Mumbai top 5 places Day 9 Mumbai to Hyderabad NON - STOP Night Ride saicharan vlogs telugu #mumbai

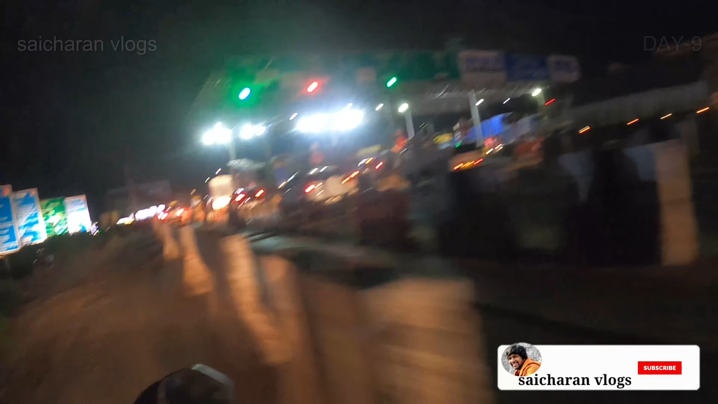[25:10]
సో ఈ టోల్ వచ్చేసి మాకు మూడోది అయితే తగులుతుంది. ఇందాక లోనావాన్లో అయితే పెద్ద టార్చర్ అయింది నిజం చెప్పాలంటే.
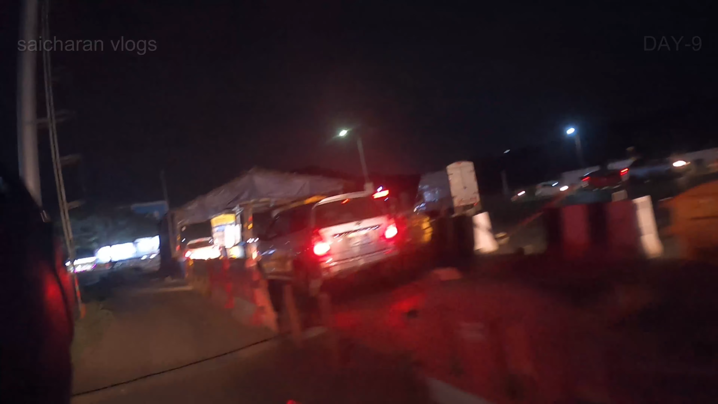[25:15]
గంట సేపు గూగుల్ తల్లి అసలు ఎటెటో తీసపోయింది.
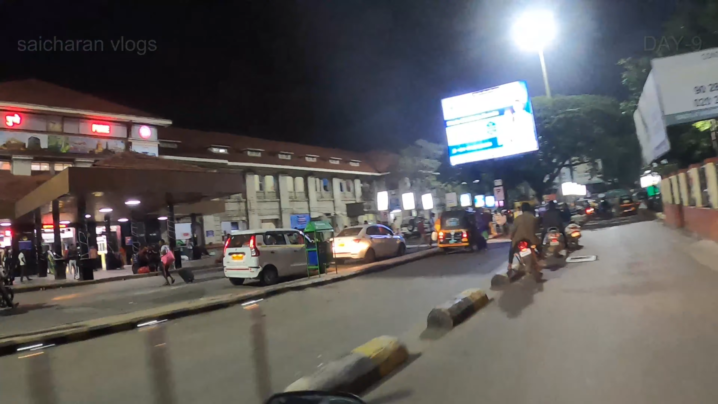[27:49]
ఈ రైల్లో పూణే రైల్వే స్టేషన్ కూడా కవర్ చేసేసి ఇంక ఇక్కడ నుంచి సోలాపూర్ కొట్టాలని చూస్తున్నాను.
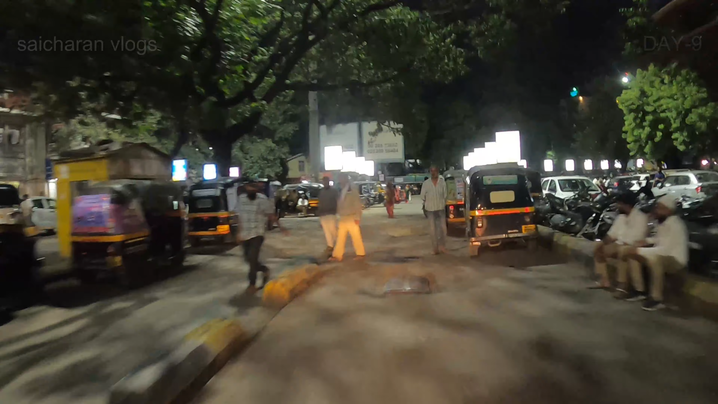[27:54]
ఇక కొంచెం జాగ్రత్తగానే వెళ్ళాలి.
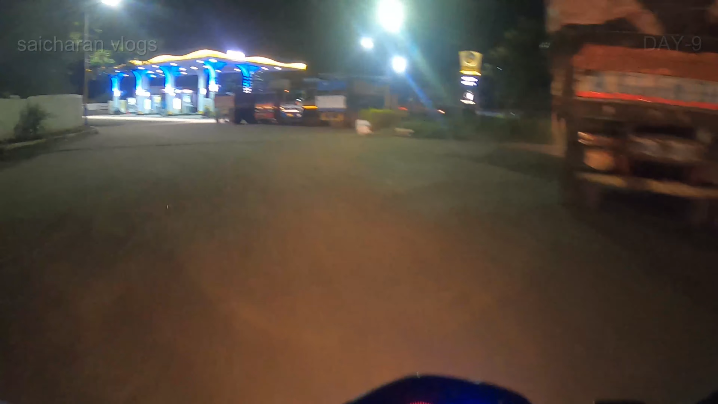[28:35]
ఒక 30 కిలోమీటర్ల నుంచి బంక్ చూస్తున్నా, బంక్ దొరకట్లేదు.